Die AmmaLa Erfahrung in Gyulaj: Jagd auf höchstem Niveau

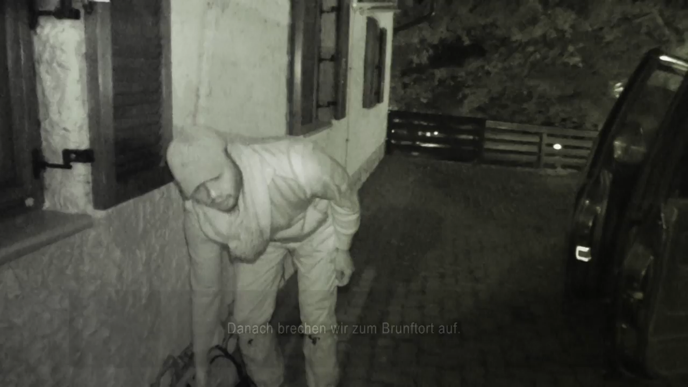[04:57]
Ezen a korai cserkelésen Péter vette át a kísérővadász szerepét.
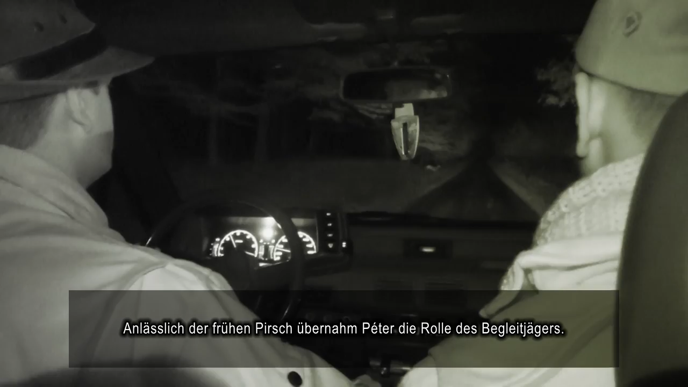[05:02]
Még sötétben autóztak ki az aznapra kijelölt területre.
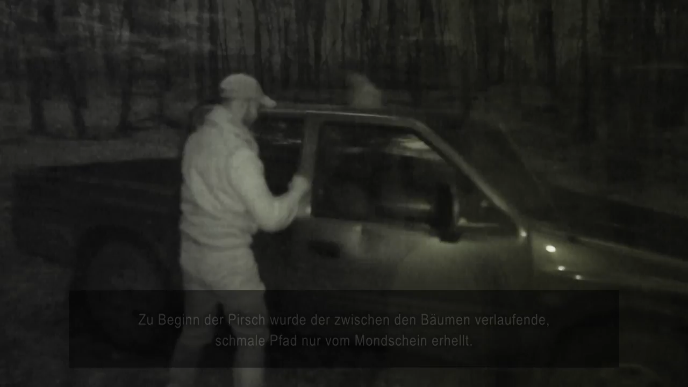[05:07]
A cserkelés kezdetén is csak a holdfény világította meg a fák közt kanyargó keskenyösvényt,
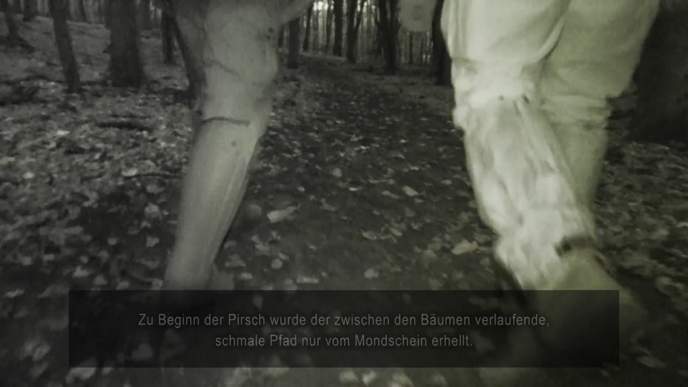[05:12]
melyen lassan haladva közelítettek a dámok hajnali barcogásától zengű erdő benseje felé.